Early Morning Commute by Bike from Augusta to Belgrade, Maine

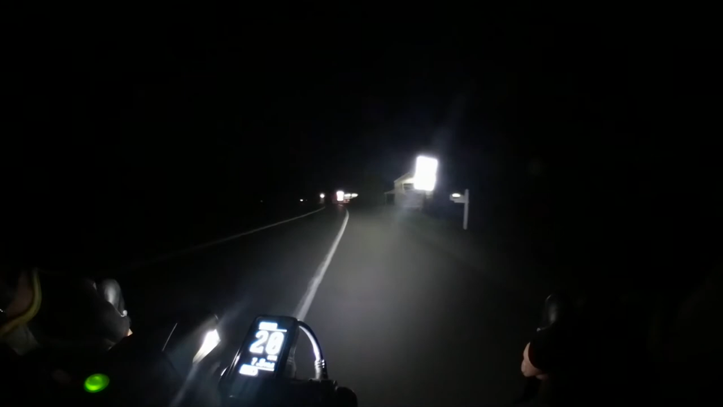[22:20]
That's a pretty long hill going down. I usually coast on this one. Because if I go over 30 miles per hour, I'll run the effective range of the headlight.